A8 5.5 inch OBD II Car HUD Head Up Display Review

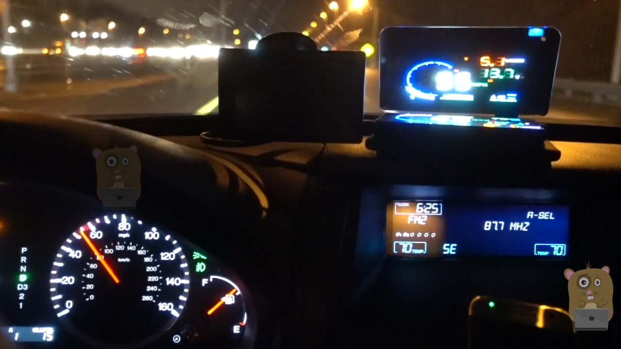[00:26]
It took about a week for it to arrive. This is the A8 model.